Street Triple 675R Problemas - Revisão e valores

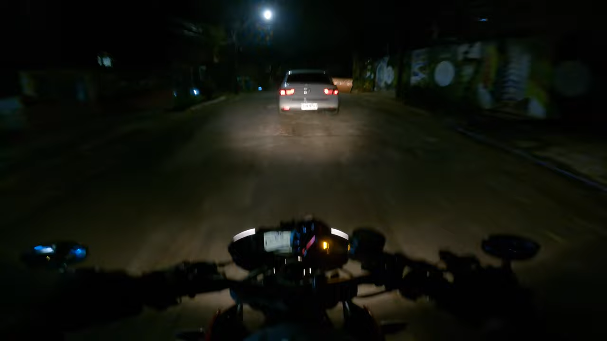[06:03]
E a moto agora tá zerada. Deu menos de 3.000 reais a revisão, mesmo com um monte de probleminha. Olha, olha, mas olha, cara, a placa de pare, velho. Aquele cara ali é um retardado. E esse aqui é o outro que não deu pisca, ó. Ah, eu vou dizer pra vocês, cara, esses caras são todos idiotas. Eu fico puto. Muito bom motorista que eu sou também. Mas foda-se. Quando eu tiver a oportunidade, eu vou reclamar.